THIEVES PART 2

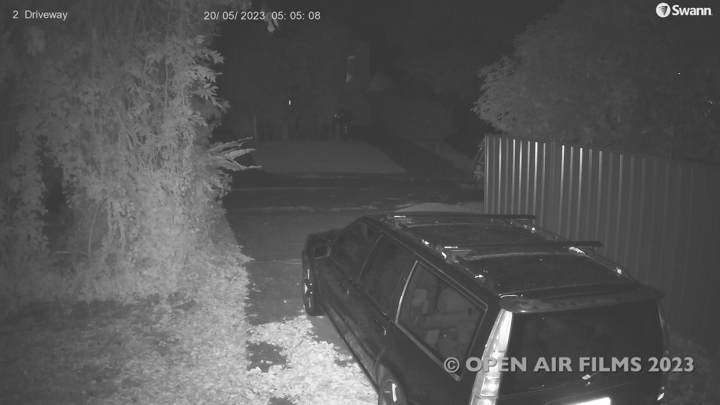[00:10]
So, as seen in part one, what these thieves were up to from CCTV camera one, we now look at the second part, which is much shorter, and it's the CCTV second camera. And we're looking at another driveway here, and you'll see what happens as they go about knocking off wheels, checking out cars and what have you. But once again, it's complementary to the first part,